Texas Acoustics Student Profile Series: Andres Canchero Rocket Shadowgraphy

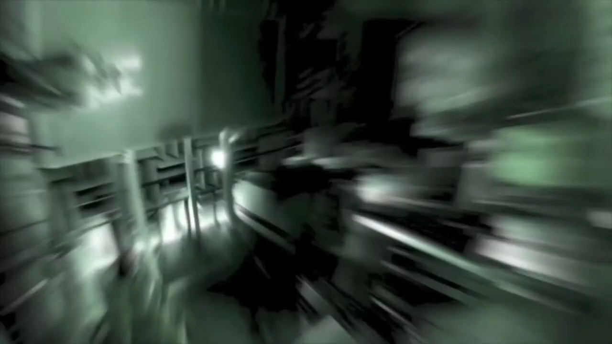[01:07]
This is our anechoic chamber and open jet facility at Pickle Research campus.
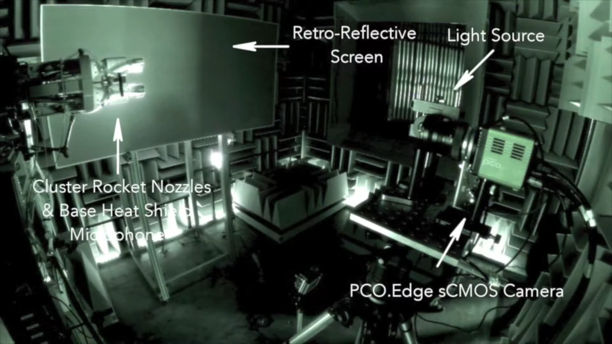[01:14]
What you can see there is a scale model of the cluster of rocket nozzles that will go in the space launch system.